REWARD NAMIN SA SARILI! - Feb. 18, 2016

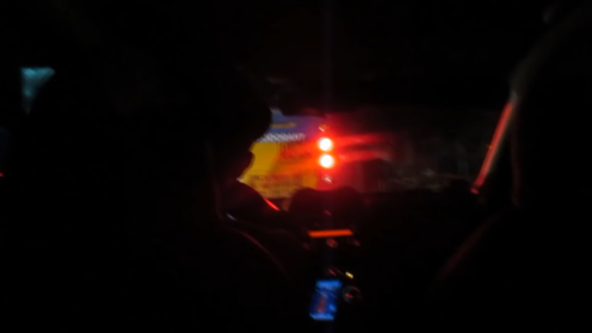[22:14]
Pero mukhang traffic pa rin. Nakaka-loka. Siguro dalawang oras na kaming nag-stay doon sa ano, sa Robe. Nag-dinner na muna kami. And then, kwento ka ni daddy. Pero, ito. Traffic pa nga.